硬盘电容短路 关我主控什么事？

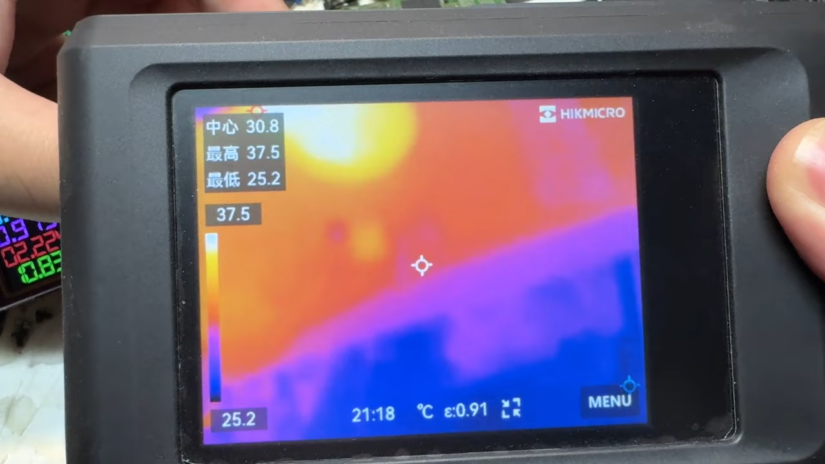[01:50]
On screen: spot 30.8°C, max 37.5°C, min 25.2°C
看了一下好像就这里在发烫啊